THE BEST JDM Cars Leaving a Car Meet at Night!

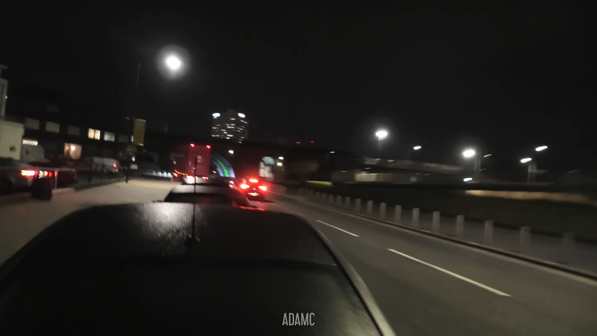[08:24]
Oh, noises from the 350 as the MX-5 runs past.